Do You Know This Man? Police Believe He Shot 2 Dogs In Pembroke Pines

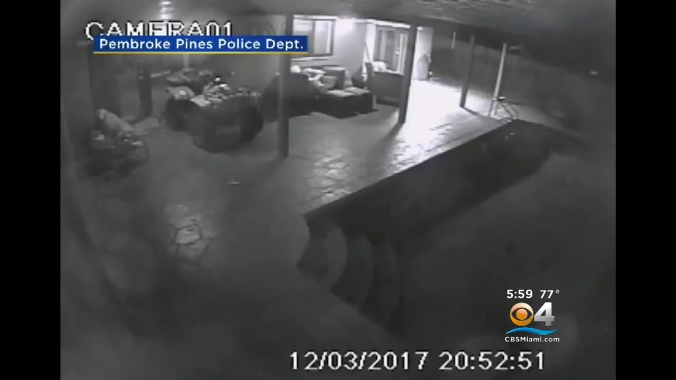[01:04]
MIONI SAYS MAX GOT SHOT FIRST. THEN AFTER MADDIE CHECKED ON MAX WHO WAS HIDING BEHIND AN ATV, MADDIE TOO WAS SHOT. SHE THEN WALKED TO THE SIDE OF THE HOME TO DIE.